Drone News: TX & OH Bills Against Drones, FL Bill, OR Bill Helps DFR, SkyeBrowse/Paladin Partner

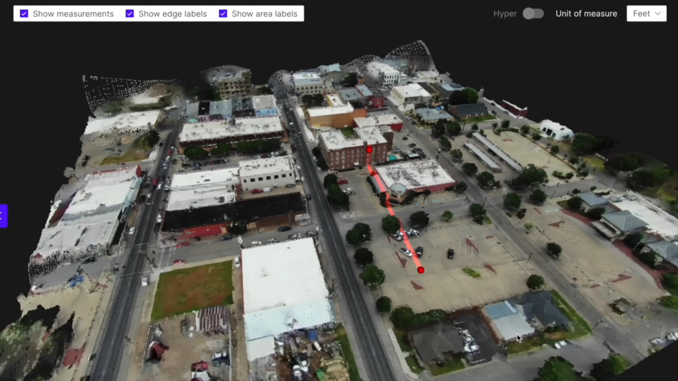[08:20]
And then they can automatically send the video data during the flight.
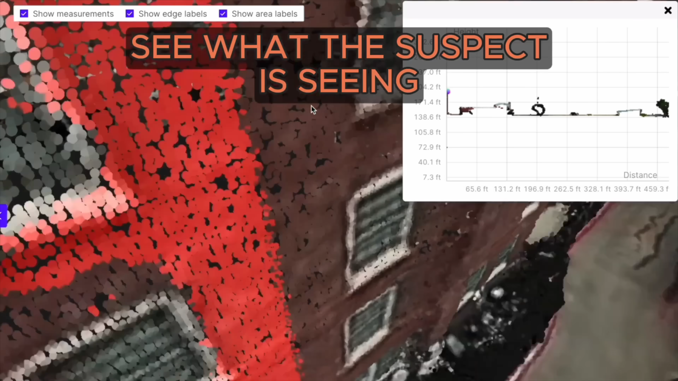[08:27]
Now that video gets processed in near real-time using Skybras software.
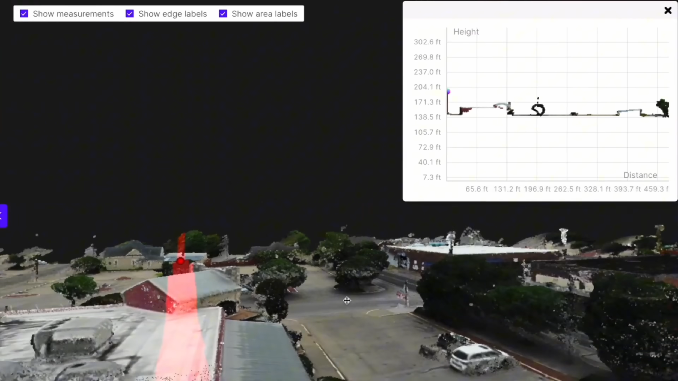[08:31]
And then the result is a high-fidelity 3D model of an incident scene. Think like a car crash for example, or structure fire, or any kind of tactical situation.